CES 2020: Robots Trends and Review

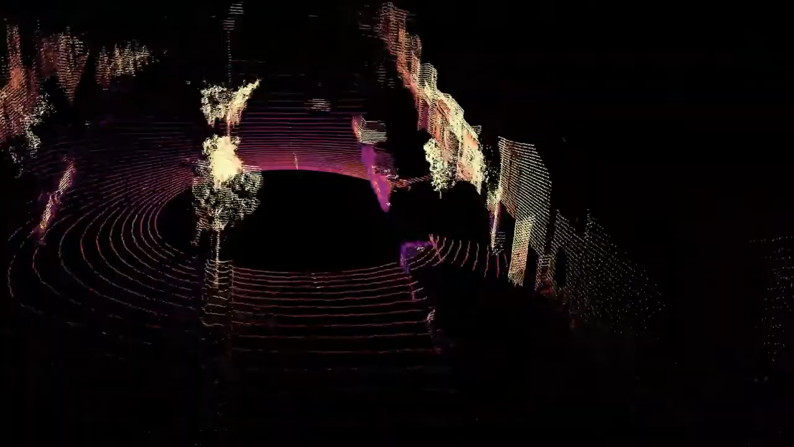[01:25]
similar to an image, that you can use in the world.
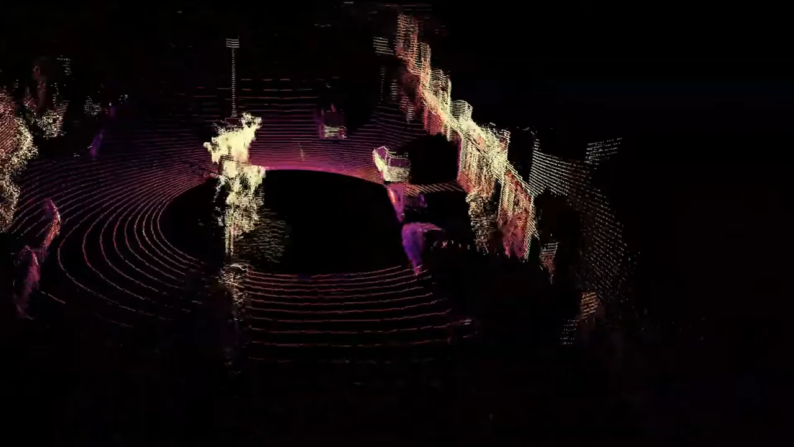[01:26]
You can use traditional machine learning algorithms on directly rather than having to project them into a 3D point cloud.
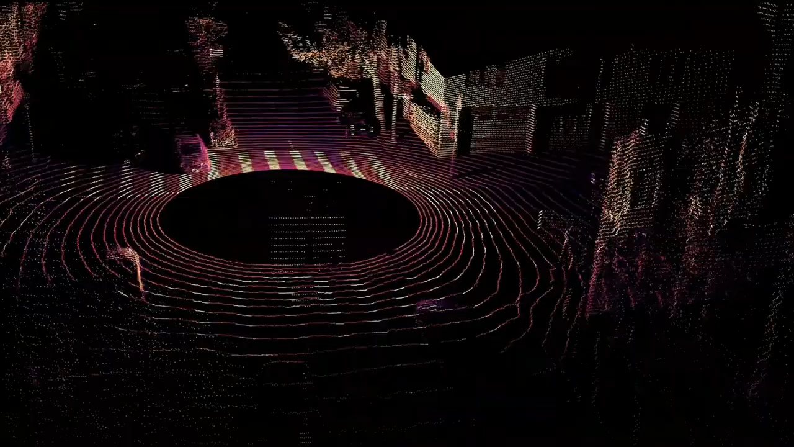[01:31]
For an autonomous driving grade LiDAR. These are extremely affordable starting at just $3,500 for single units.